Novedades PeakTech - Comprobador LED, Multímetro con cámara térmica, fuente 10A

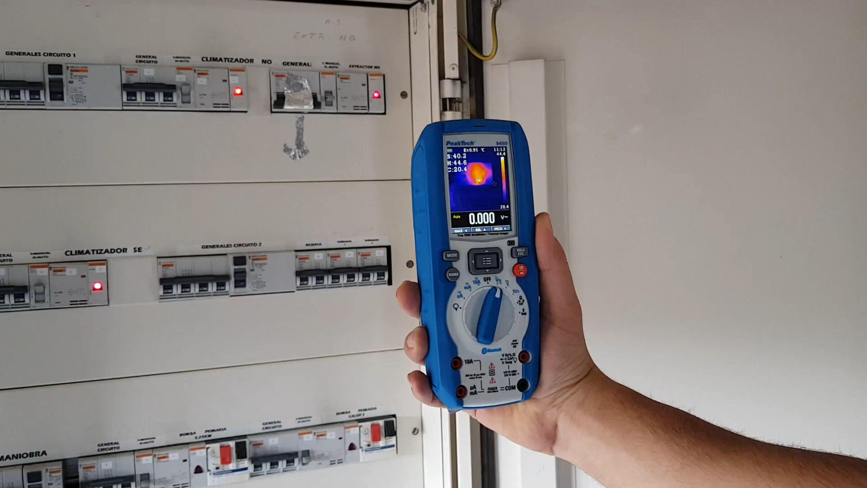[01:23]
sino que incorpora una cámara térmica de 80 x 80 píxeles que se puede analizar rápidamente gracias a su pantalla TFT de 2,8 pulgadas.
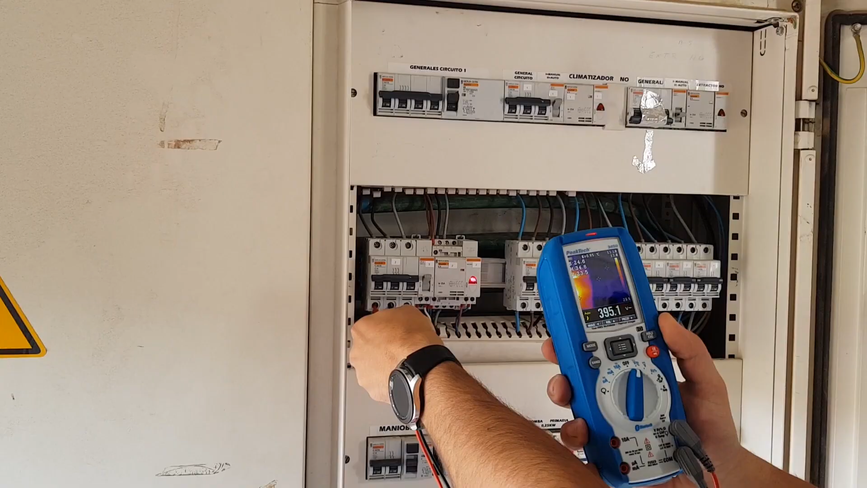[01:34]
Como novedad entre las cámaras térmicas de la marca,
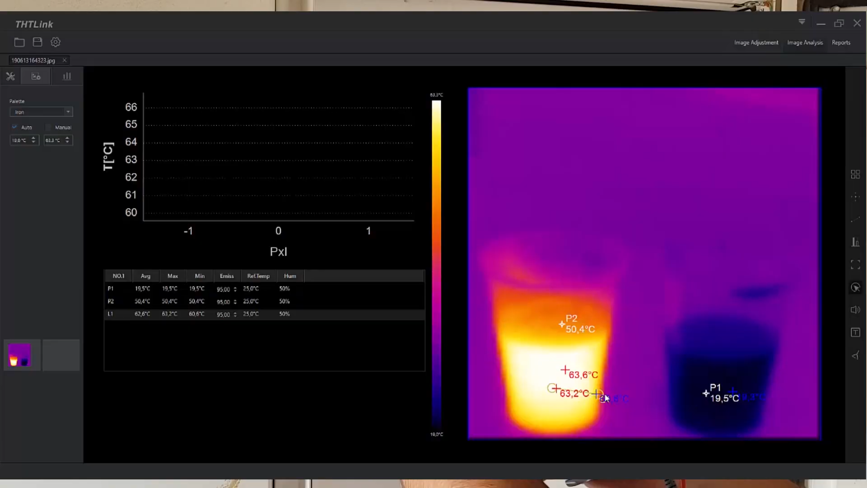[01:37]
este modelo trae un software para el análisis termográfico de la captura, entre otras muchas funciones.